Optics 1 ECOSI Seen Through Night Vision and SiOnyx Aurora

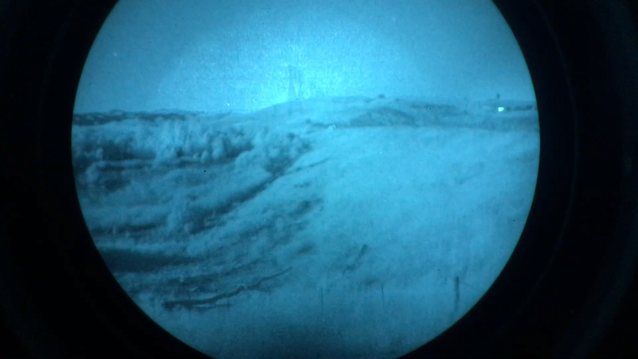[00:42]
range that's a much longer pulse l3 storm is quick quick let's go back to l3 storm and then back to raptar drop there's a much longer pulse interesting thing
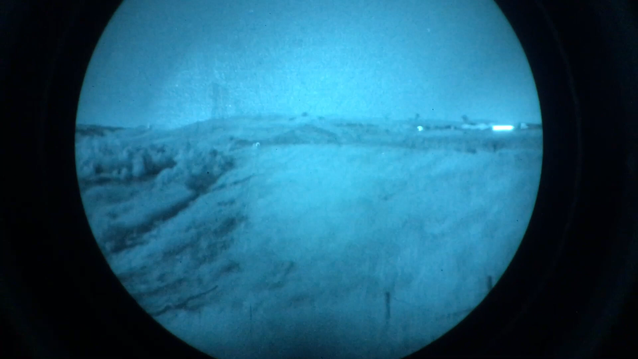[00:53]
so here's one problem with using i squared and the e cozy
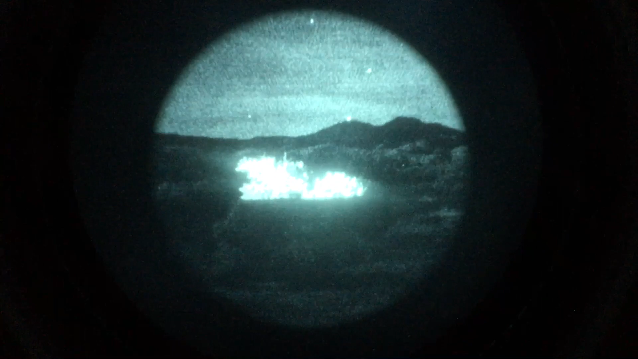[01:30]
so i'm going to cover up the i squared objective lens and now this is all swear right now this is all weird
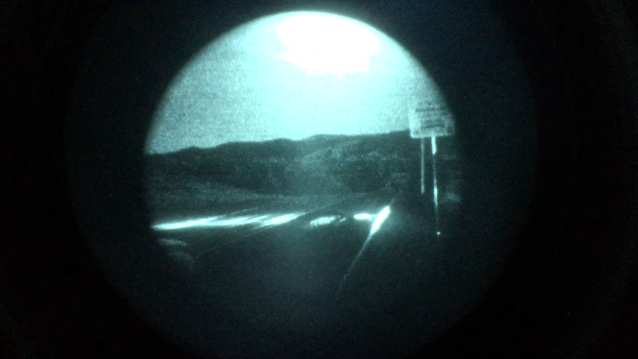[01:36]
i'm going to go all night right here there we go back to i squared
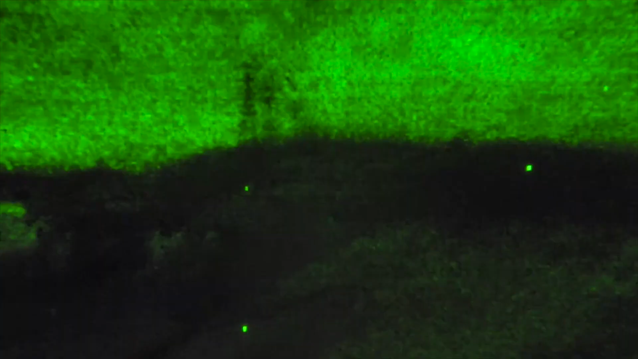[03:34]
only in swear it's not the greatest of images
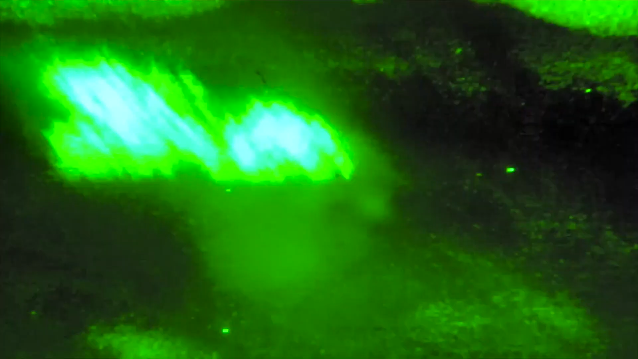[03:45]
what the hell is giving off
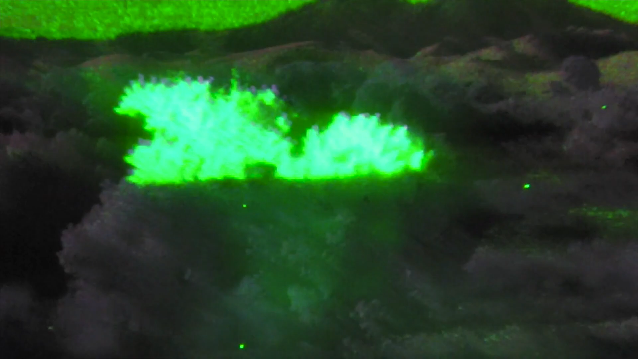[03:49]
what the the fuck is that oh shit
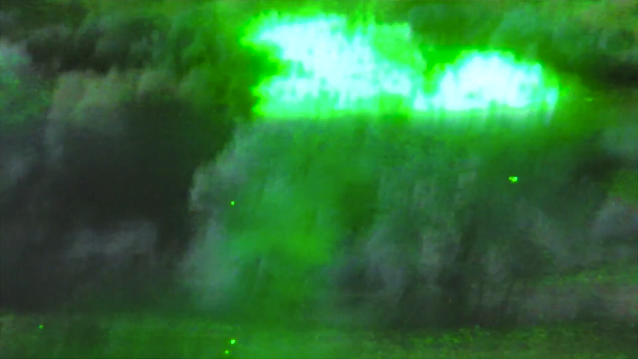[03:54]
it's
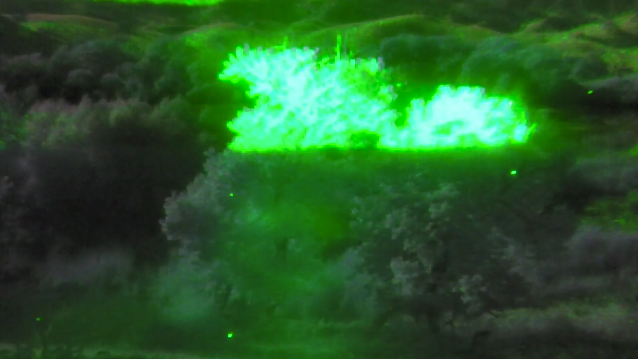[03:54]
the reflection
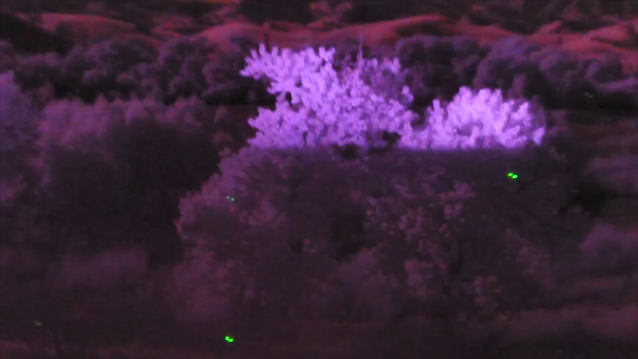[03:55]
i'm like what is that so bright weird
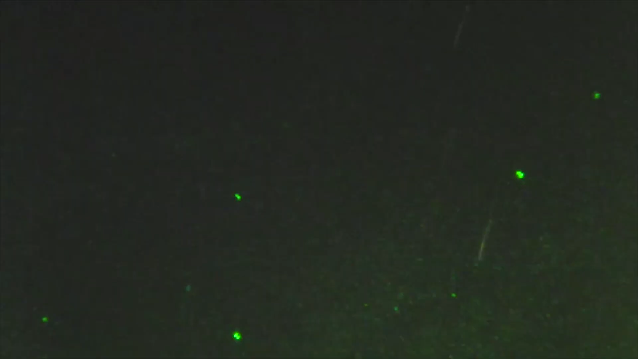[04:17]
let's try this again so full spectrum aurora uh with the ecozy watch this this is the mall but it doesn't show up under swear